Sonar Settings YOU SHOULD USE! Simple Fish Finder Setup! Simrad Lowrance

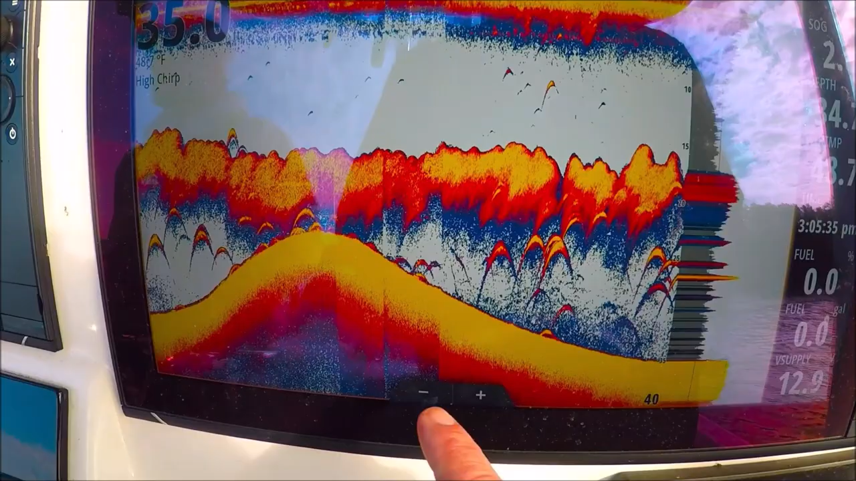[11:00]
you notice this box is orange around the panel of the echo sounder.
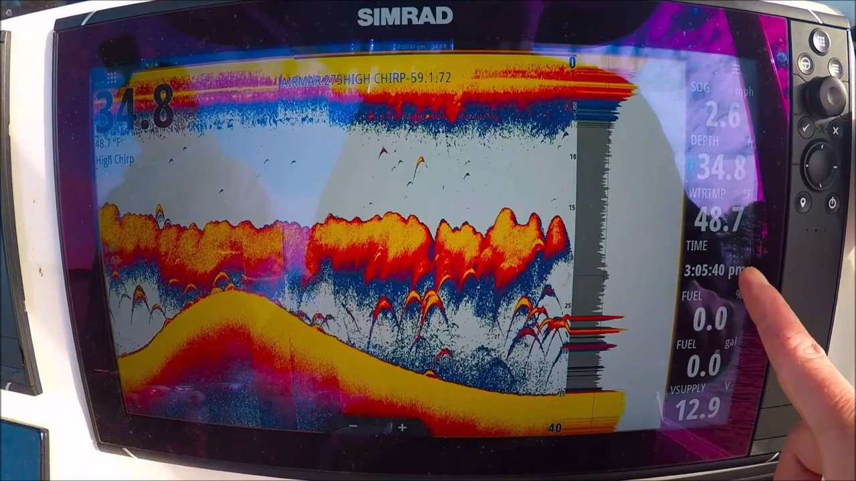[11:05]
If I touch here on the bar, you can see the orange is around there.
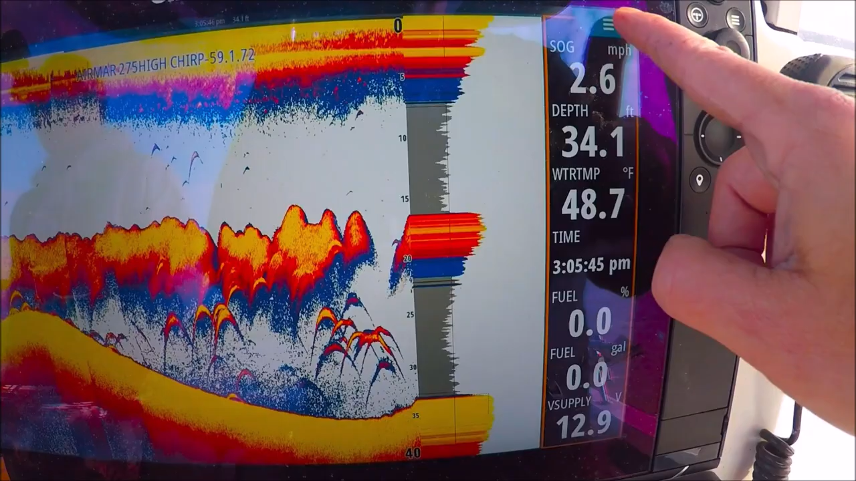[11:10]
On screen: depth 34.1 ft, water 48.7°F, speed 2.6 mph
So now if I hit menu, it's going to look different because it's going to be the bar menu.
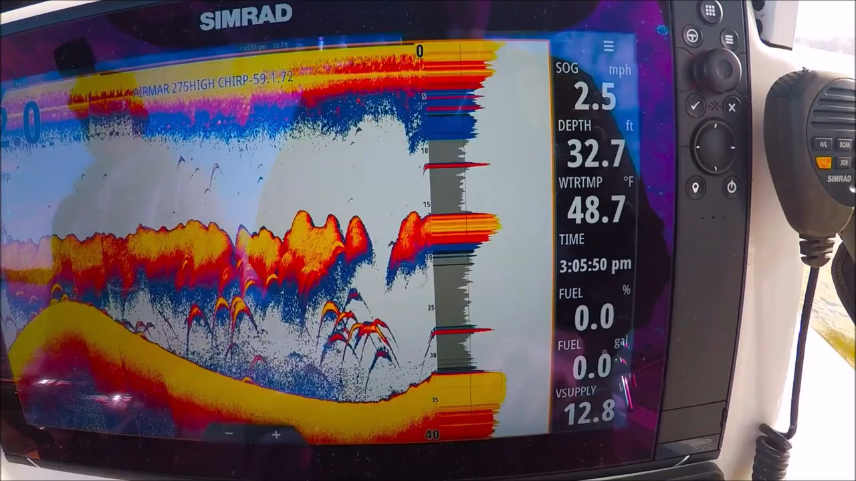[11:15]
On screen: depth 32.7 ft, water 48.7°F, speed 2.5 mph
So make sure you've highlighted your sonar panel here before you go into menu.
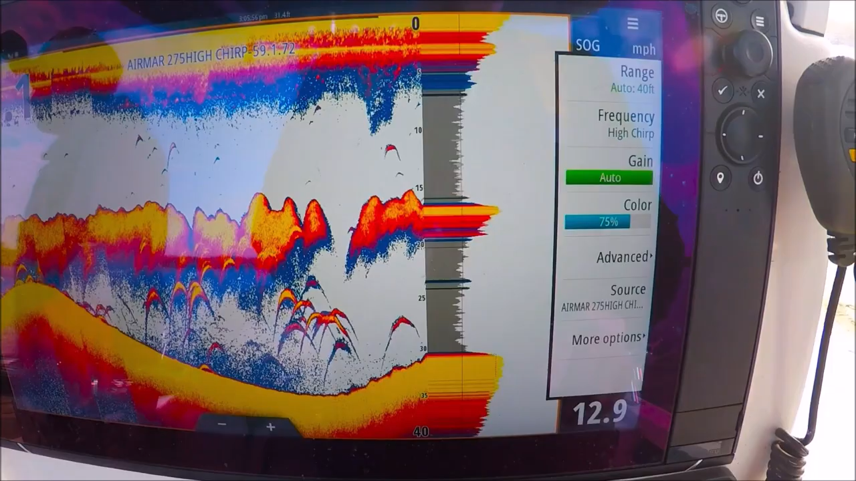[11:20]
On screen: speed 12.9 mph
Otherwise, you won't be able to get into it.